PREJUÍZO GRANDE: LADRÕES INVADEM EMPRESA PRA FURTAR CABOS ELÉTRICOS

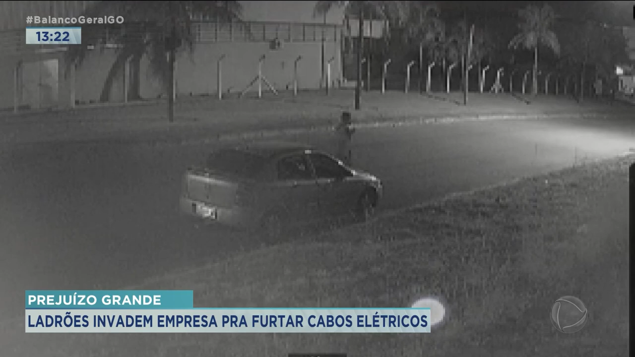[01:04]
No vídeo gravado por câmeras de segurança, é possível ver que o homem que sai do carro parece trocar de roupas antes de sair caminhando pela rua na direção da fábrica de manilhas. Imagens de câmeras de segurança de empresas próximas mostram que os criminosos chegaram aqui por volta de 10 horas da noite.
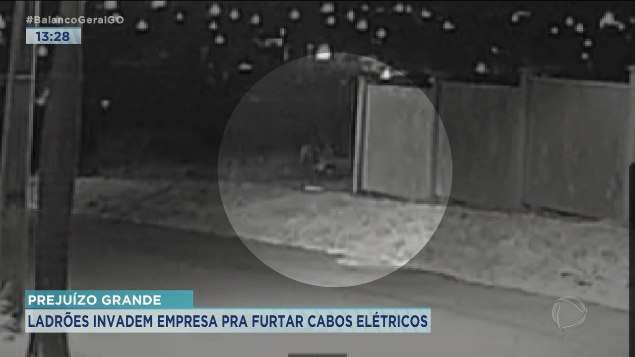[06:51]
dá para ver a movimentação dos ocupantes do veículo. O custo dos novos cabos adquiridos pela empresa, mais o prejuízo dos cabos levados pelos ladrões, deve chegar a 40 mil reais.